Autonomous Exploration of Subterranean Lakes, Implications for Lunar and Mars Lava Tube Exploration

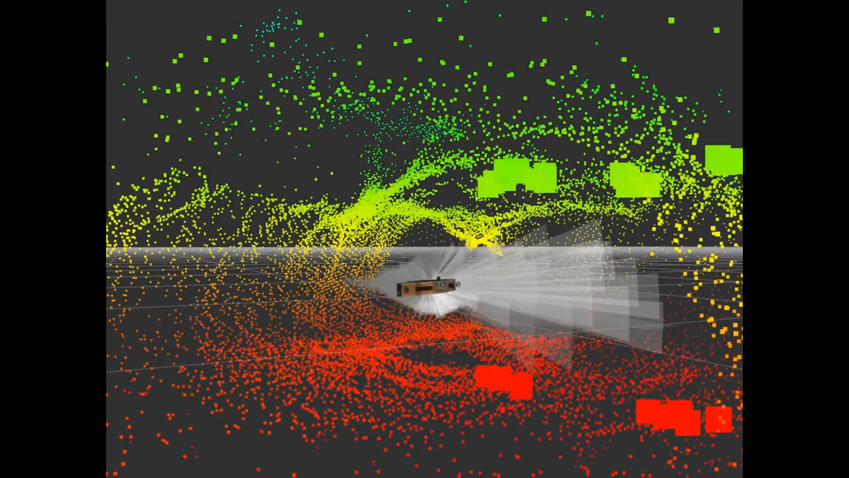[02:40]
We then calculate a vector that the vehicle can move along
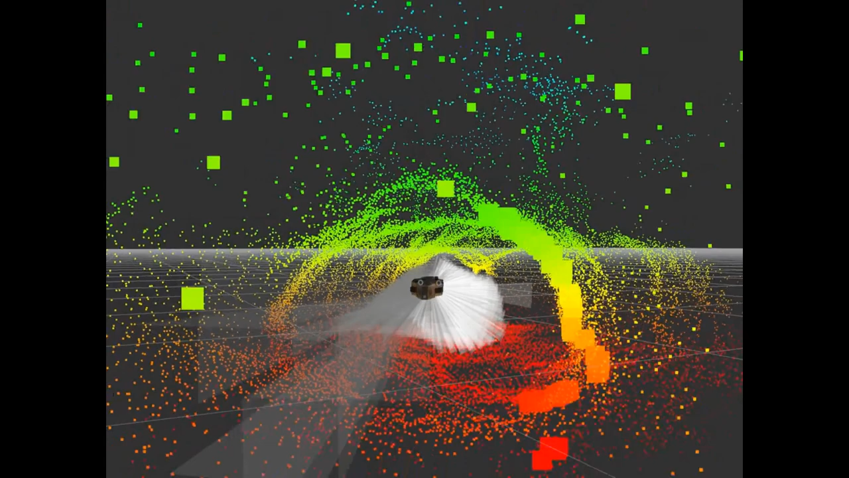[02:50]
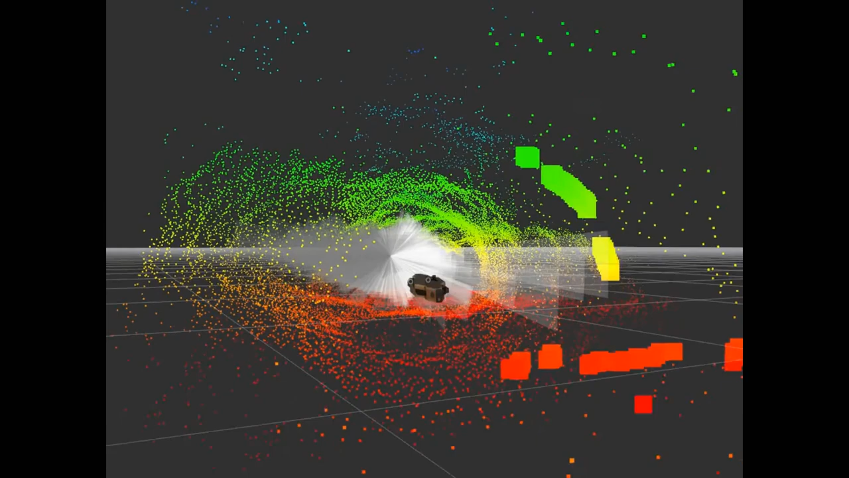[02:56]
The white sections that you see here represent those vectors
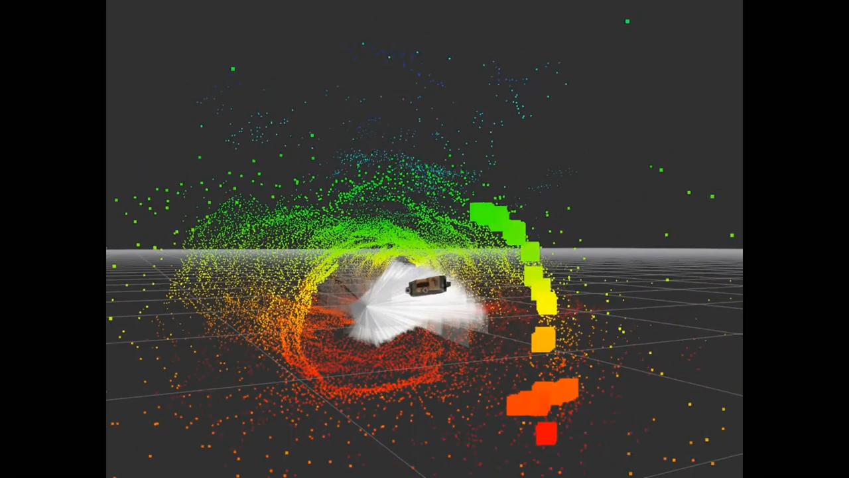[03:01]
of allowed transit while not violating obstacle avoidance criteria.
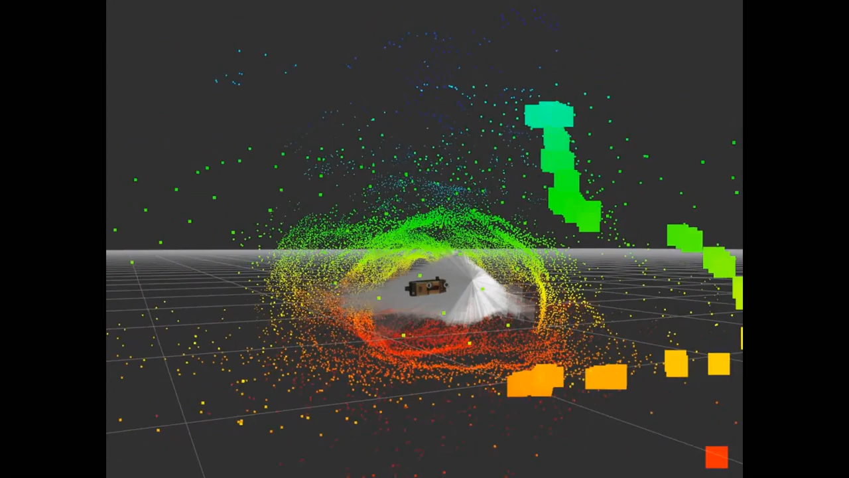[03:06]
And it will finish here in just a second.
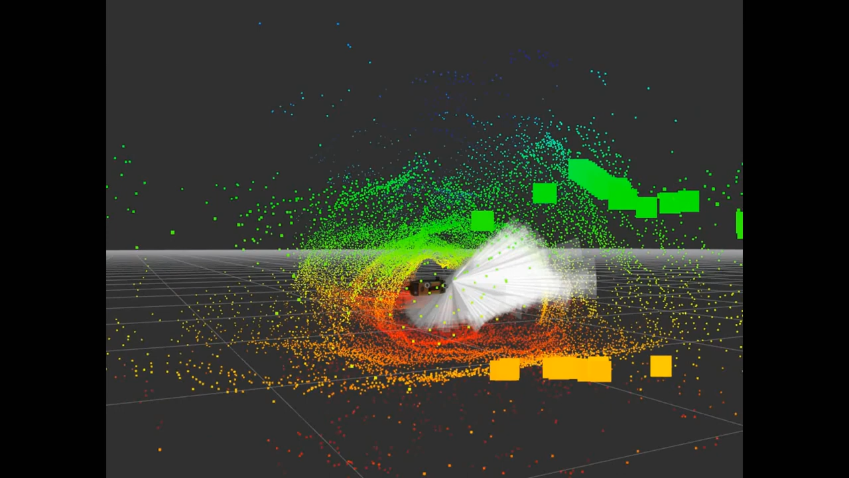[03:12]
So that same data can then be converted post-mission to a meshed fly-through. And this is that same Florida
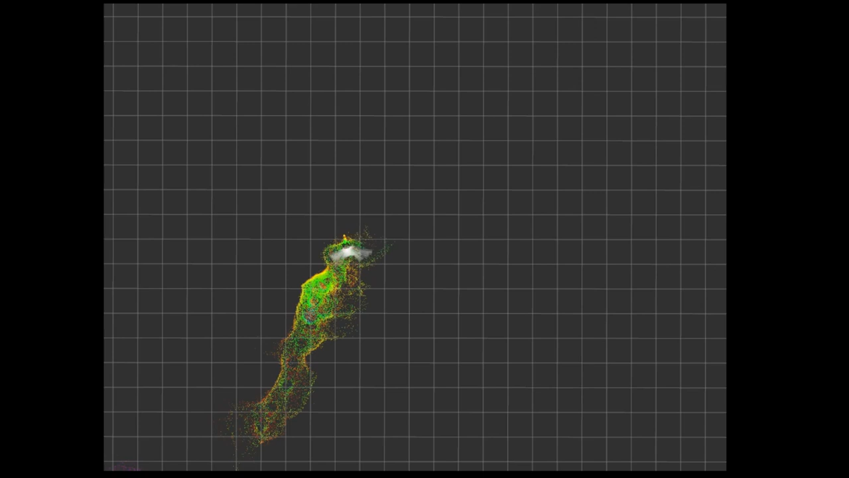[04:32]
creating the point cloud map of the tunnel that you see right here. This is greatly sped up, of course. Roughly, this was a 1-hour and 10-minute mission for it to make a round trip here. What you'll see here in just a minute, though, is that it will come up around the bend and then begin to go home. So here we are just about there. And now we're coming home. You'll notice that it's moving a lot faster here. And that is the important part that I'm going to talk about next year.
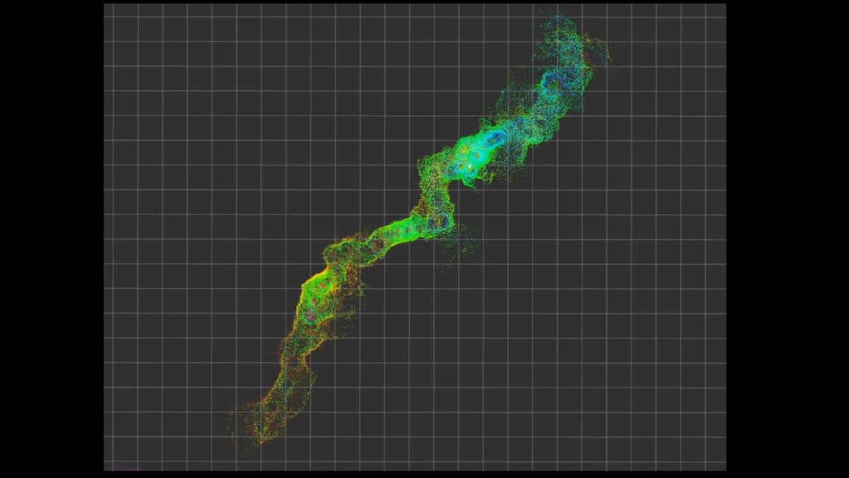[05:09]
We're just going to go ahead and let this video finish out. The white sections that you see being created are the allowed traversability. And as you get into better known tunnel with less bends, it makes bigger jumps. And we'll come on to that here in just a second.
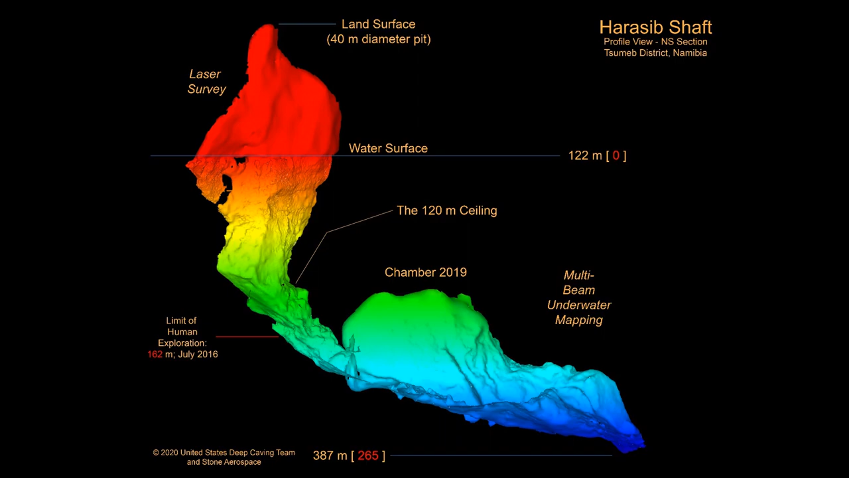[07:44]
The newly discovered chamber in the middle measures more than 100 meters tall and 80 meters wide and continues for over 300 meters with a very rugged breakdown floor. Those dimensions are big in any cave on Earth.
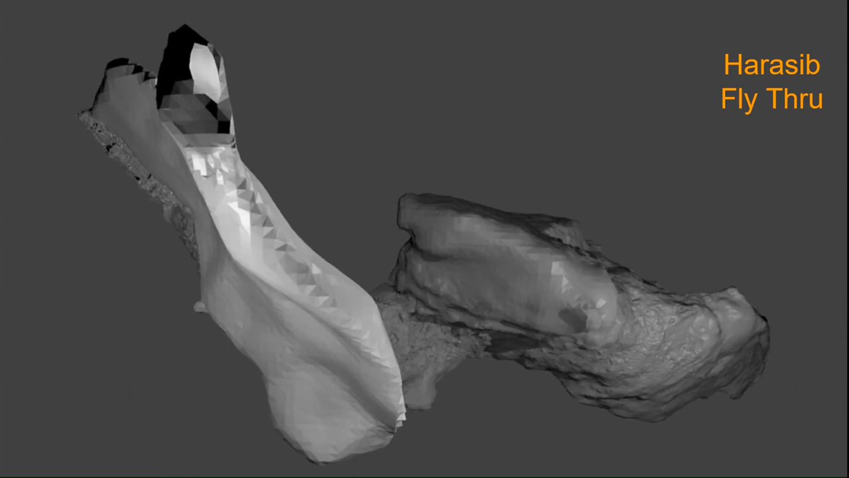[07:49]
Here is a fly-through of the Haraseeb data produced by Sunfish.
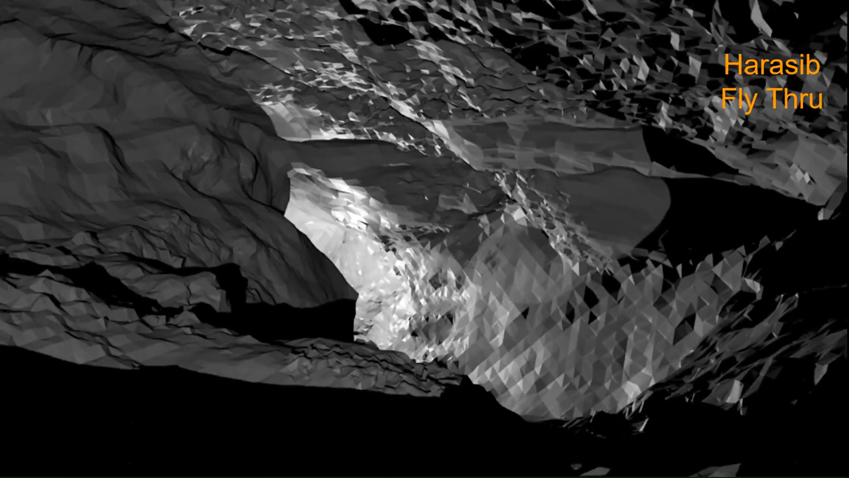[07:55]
The first part, right until it gets very fine here, was produced by LiDAR. The next two-thirds of the data were done with
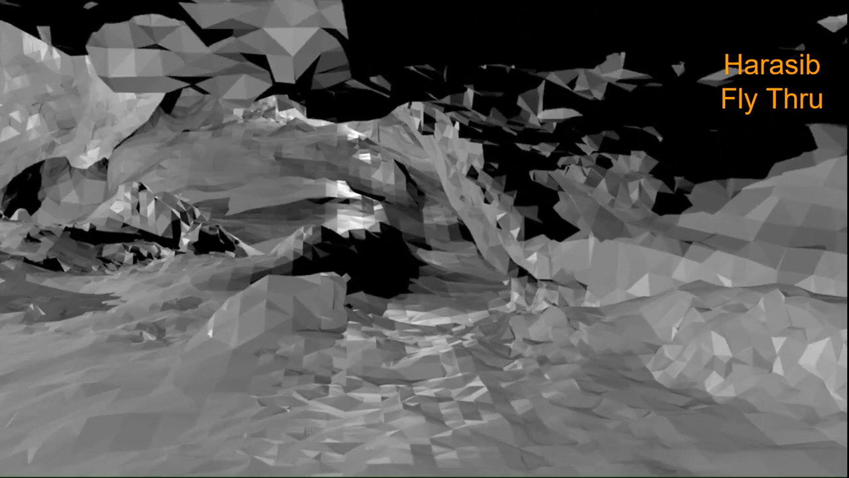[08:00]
multi-beam sonar carried by Sunfish down to an
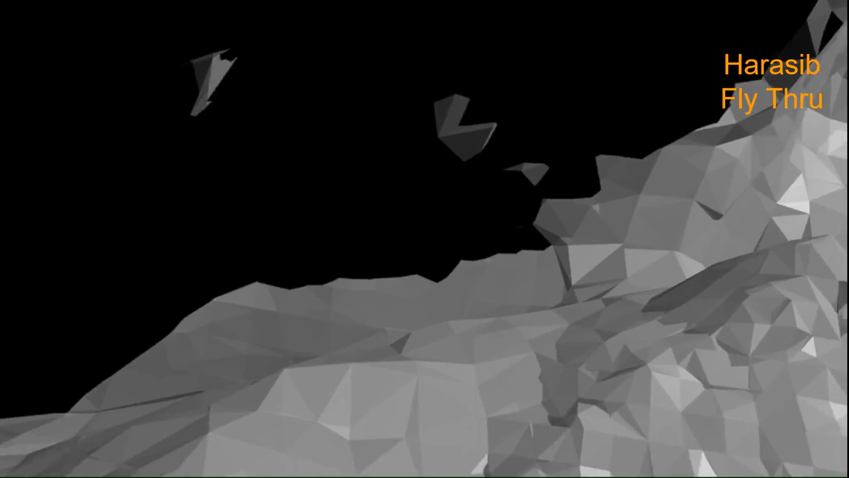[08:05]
absolute depth of 387 meters below the surface.